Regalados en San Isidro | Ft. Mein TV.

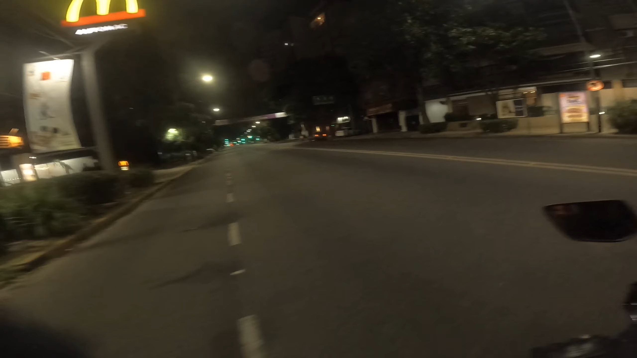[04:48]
Pero... ¿Qué hay acá? ¡Oh! ¡Oh! ¡Oh! ¡Y esa ABS! Sí que se deja ver, y mira, zafé porque había una mancha de aceite, boludo.